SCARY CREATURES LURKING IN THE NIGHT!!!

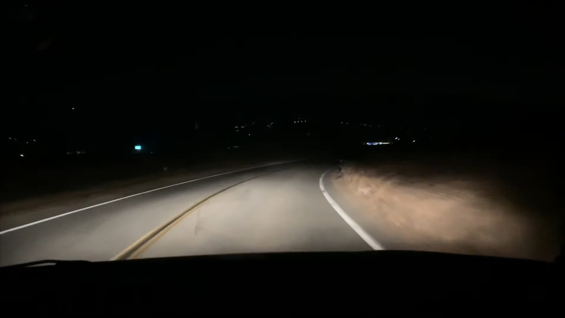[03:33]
We've been doing this for a few hours now. No snakes yet, but hopefully they'll turn up. And we did find a lady walking just on the dirt road. So I think we're actually gonna come up and see her again. I don't know why she's just out here walking. There he goes, turn on the brights. But yeah, we're just out road cruising.